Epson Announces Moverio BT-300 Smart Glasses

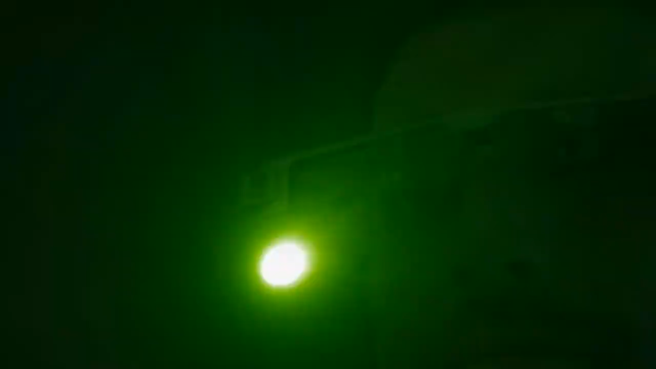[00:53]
the new display is capable of producing more deep and black tones.